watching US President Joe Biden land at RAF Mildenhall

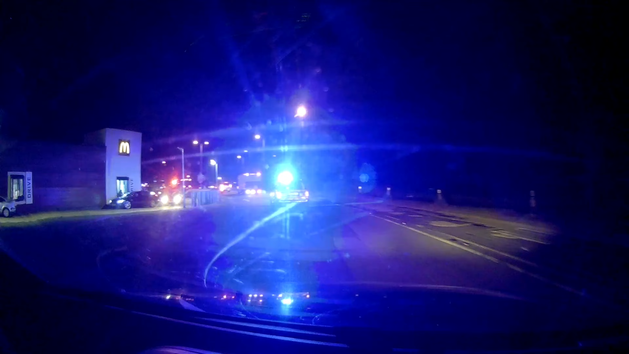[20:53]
I'm following a police. Oh my god! Oh, they got a red light. In 100 yards. I was gonna say I'm following a police thing. Take the fifth exit. Keep filming. Oh, I'm following it. I'm following it. I'm following it. Look at this! I'm following the police thing. That can't have the president in it though, because he already flew away.
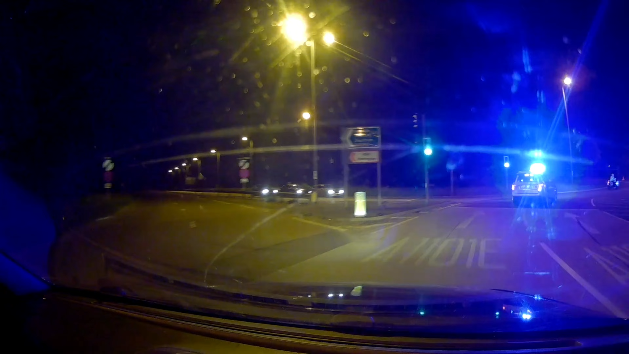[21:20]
Who's in this? This is a cute bat. What if it's your Prime Minister? Oh my god, this is amazing! Exit the
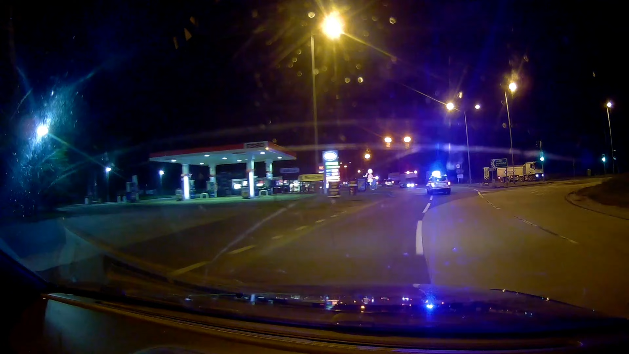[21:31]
roundabout. Keep going, keep going. Yeah, it zoomed in a little bit.
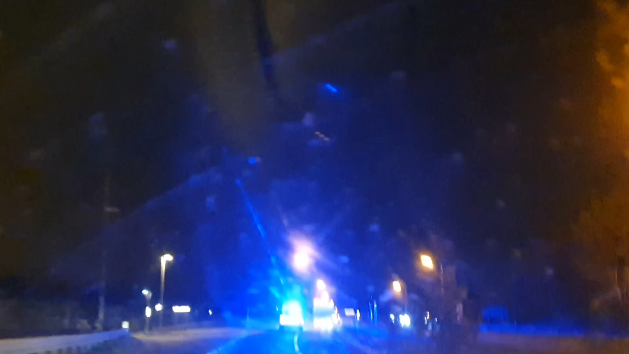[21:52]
Look at this, there was a big presidential car and it drove past us. We just got our food. What's that? Yeah, the big black cars, the big blacked out windows. This wow, we're time. Behind someone, a president or a politician, someone very important.
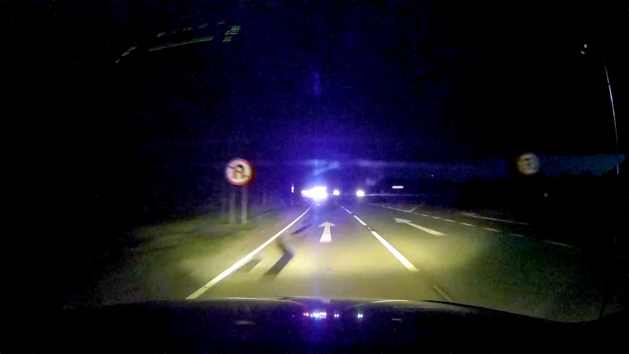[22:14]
Wow. This is amazing. Oh my god, this is so cool. See, if we didn't go to McDonald's. We didn't go to McDonald's. You'd have missed out. The police car does say keep back, but I don't know how far back you're supposed to keep. Can you imagine if I just overtook them all? Yeah. Probably not a good idea,
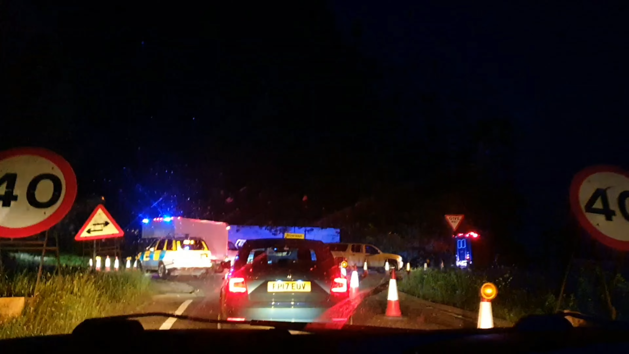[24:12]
Cars. Oh, they've closed the road for it.